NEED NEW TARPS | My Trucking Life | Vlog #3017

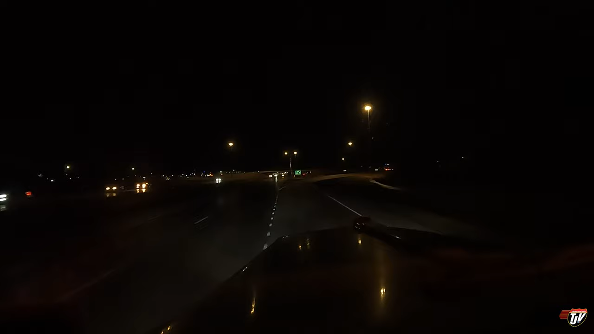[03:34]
okay so we made it I didn't have to put in 20 gallons I guess I could have gotten away with like 10 turn right on 32nd Avenue South I'm sitting at an eighth of a tank right now so maybe I didn't even need to put anything in but I wanted to be sure so I didn't want to run out of fuel on the way here so I don't like running this low if it was cold outside I definitely would never do this
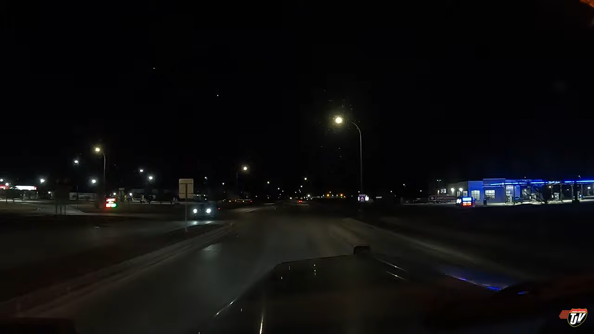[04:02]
winter never came this year we had it for what one or two days 200 meters on the left side even right now it's minus one celsius so it's like 30 fahrenheit february it's beautiful it's beautiful you have arrived at your destination on the left side find J travel plaza if this is the future of winters here I am a-okay with that so the bad
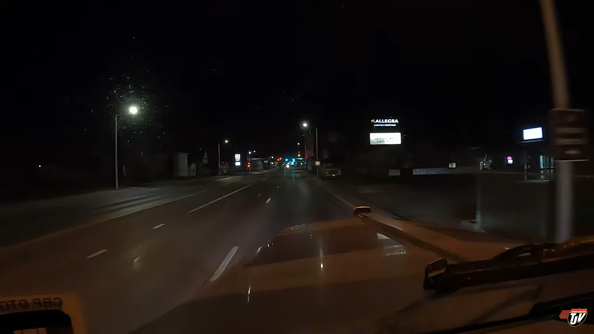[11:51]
made it pretty quiet out here at this time of night well that's why I prefer night driving less people to worry about less chances of someone running into me I'm just gonna go up here around the corner park right at the gate and I'll be ready first thing in the morning when they want to unload me